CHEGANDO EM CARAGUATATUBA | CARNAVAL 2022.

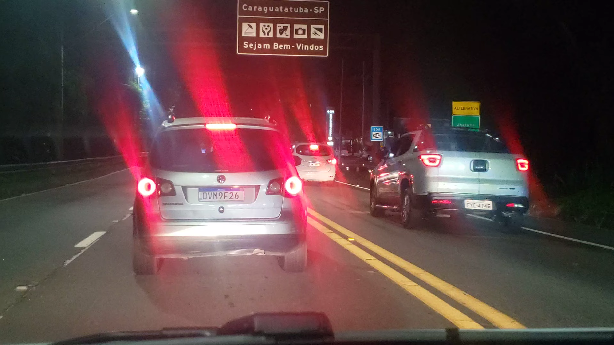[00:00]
Então pessoal, olha a plaquinha de cima, Caraguatatuba, sejam bem-vindos.
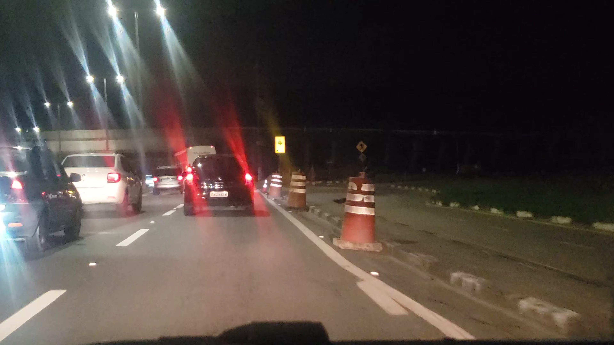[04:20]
Então à direita aqui, ó, na frente, temos um viaduto. Esse viaduto aqui, ele vai servir de acesso pra você fazer o contorno pra quem tá vindo lá de Caraguatatuba pra acessar a rodovia do contorno e a futura rodovia da Tamoisa Subida. Aqui à direita aqui tão asfaltando e você fez o contorno, você vai pegar essa alça de acesso e vai virar à direita ali em frente. Vou dar uma paradinha. E aqui, ó, quando você andou um pouquinho, você já vai ter à direita, falta ainda mais um pouquinho de asfalto,
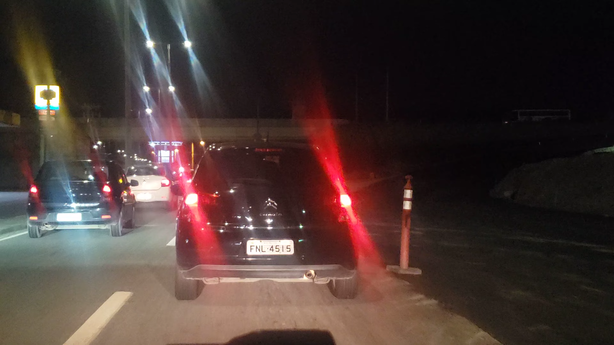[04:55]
mais uma camada de 4 centímetros e você vai pegar à direita aqui e...